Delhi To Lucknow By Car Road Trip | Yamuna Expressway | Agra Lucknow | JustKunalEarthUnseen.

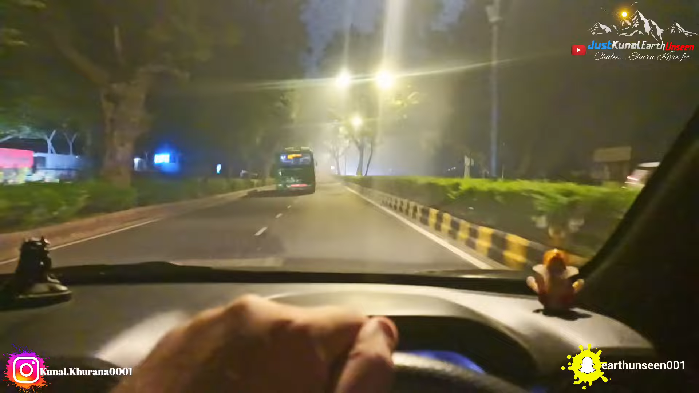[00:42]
निकल गया आप लोगों से मिलते हैं अभी बसू million से ही जा रही है इंडिया गेट से होते हूए था कि मेल आप से कई So Guys, हमारे left side बे साथ इंडिकेट है राइटे पर देखिए Guys,
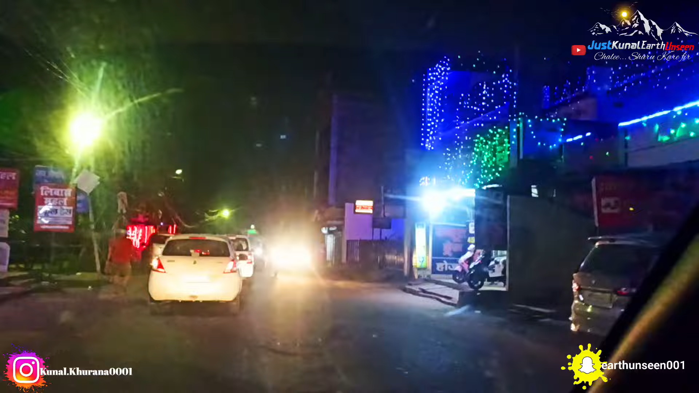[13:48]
घर देखर हूँ कि तना प्यारा लग रहा है लाइटों से जगमग जबमग